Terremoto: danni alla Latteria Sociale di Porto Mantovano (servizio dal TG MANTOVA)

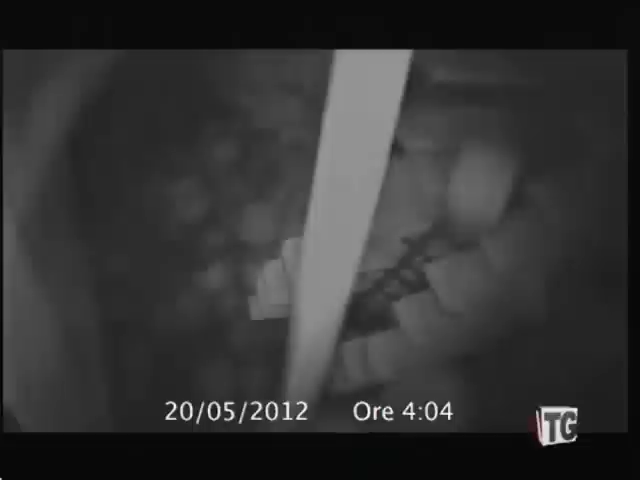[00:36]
In seguito alla scossa di magnitudo 6 cede la scalera numero 59 della latteria sociale mantovana di Porto Mantovano e con sé trascina a terra oltre 20 mila forme di grana padano.